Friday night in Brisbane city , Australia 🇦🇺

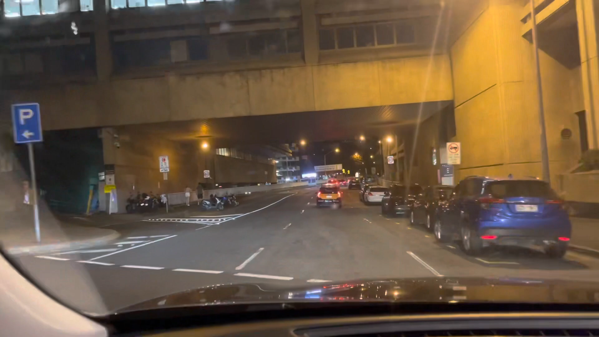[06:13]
गाइस अभी ये हम लोग 42 वाली तरफ जा रहे हैं, ये रात को इस टाइम पे यहाँ पे व्यू है सामने वैली की तरफ जाते हुए। और ये हमारे भाई की, भाई को हम दिखाएंगे नहीं, ये MG है उनकी गाड़ी।
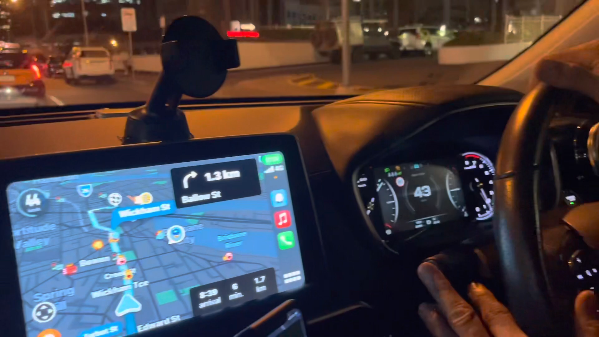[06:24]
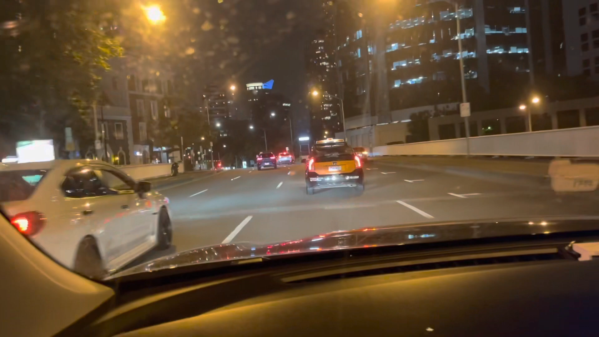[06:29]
यहाँ पे MG लास्ट टाइम मेरे को टेस्ला लेने आई थी इंडिया में, टेस्ला करोड़पति अरबपति लोग ले घूमते हैं, यहाँ पे टेस्ला ऊबर में पिटची भी घूम रही है।
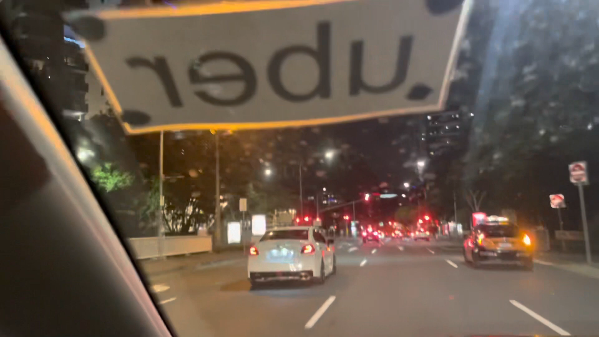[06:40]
ये देखिएगा यहाँ पे जो बंदे ऊबर चलाते हैं ऊबर पे ऐसा अपने गाड़ी में स्टिकर लगाते हैं, तो अपने यहाँ पे वही जैसे इंडिया बुक करते हैं आप बुक कर सकते हो।
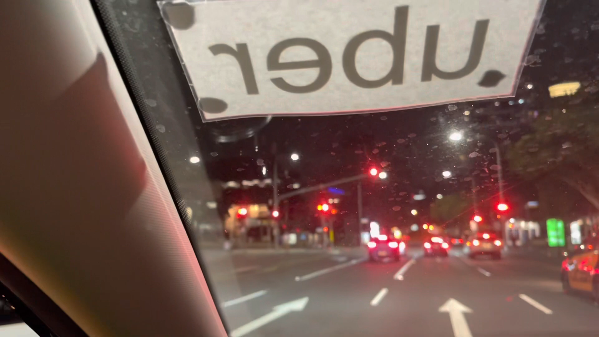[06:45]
एंड देन द सेम प्रोसीजर।
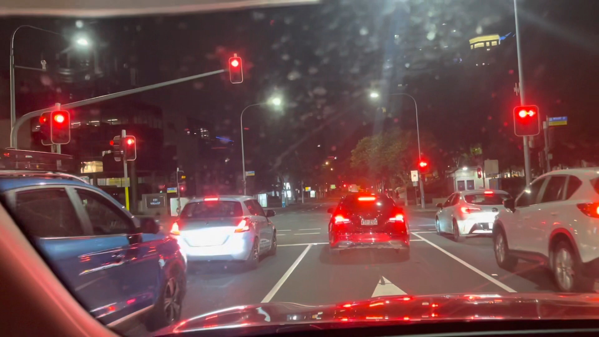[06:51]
गाइस अभी हम लोग ये 4 Shield Valley पहुँच गए हैं, ये सामने से वैली स्टार्ट हो जाएगी यहाँ से। It's very famous place in this way. Guys, I love this place. It's amazing. चलो वही चलते हैं आगे। हालांकि इस समय गाइस नाइट क्वाइट होगी क्योंकि हम लोग भाई अब उम्र 40s में हो चुकी है, तो भाई अब हम लेट नाइट एनिमल्स तो है नहीं।